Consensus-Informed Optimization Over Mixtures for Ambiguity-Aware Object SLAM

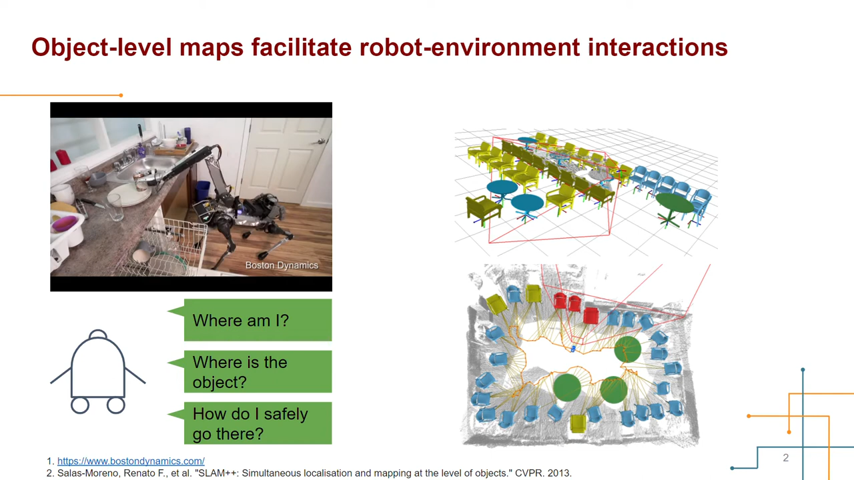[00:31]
Like in this video, the Boston Dynamics robot is performing some robot arranging tasks in a kitchen. To do this, the robot should have spatial awareness of its own pose and its geometric relations to the objects. So it needs to reliably self-localize and pinpoint the target objects for safe navigation and interaction.